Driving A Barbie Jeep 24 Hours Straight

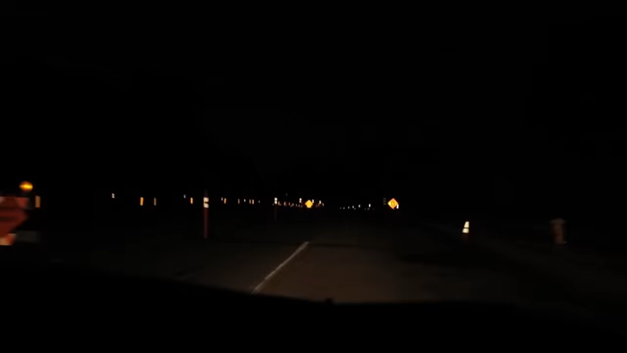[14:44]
Going up this even just slight gradient, the thing starts slipping. We got to get to a point that's not so steep.